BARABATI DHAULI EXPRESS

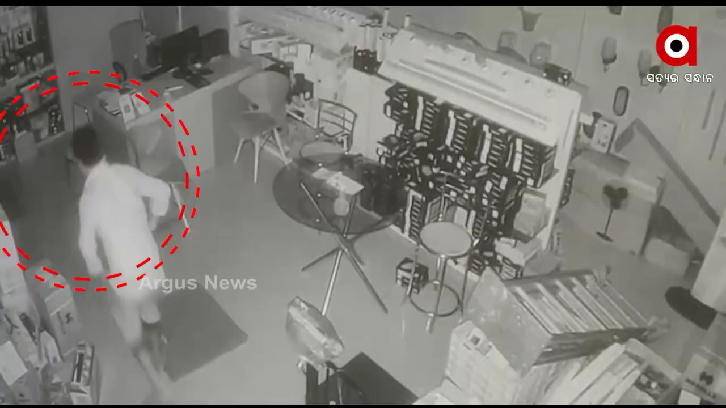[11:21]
સીસી ટિવીરે કોય ધોય છે ખોંડગરી થાનારો માત્ર પચ્ચાસ મિટ્ર દુરારે ઘટી છે ઘટણા ગટનાત્રારે પોલીસ સા�